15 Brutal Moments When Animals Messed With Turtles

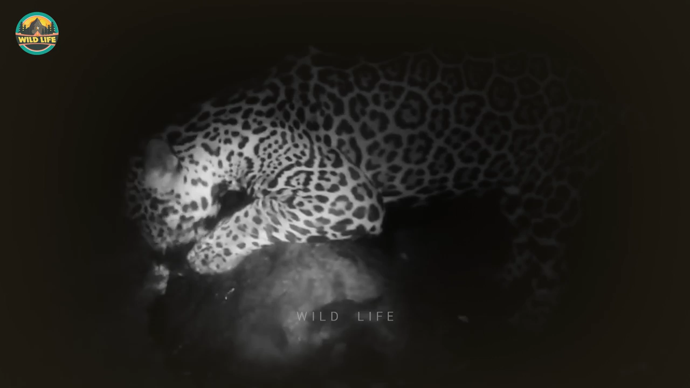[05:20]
The turtle seems surprisingly still alive as the jaguar continues ripping out flesh from its neck.
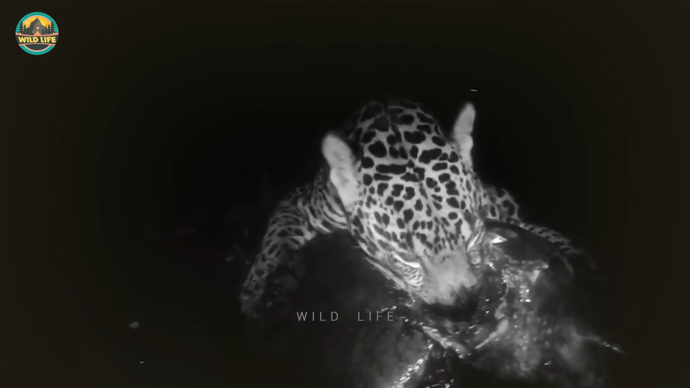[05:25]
I don't know at what point the turtle dies, but if it hasn't already happened, it is imminent. Number 10.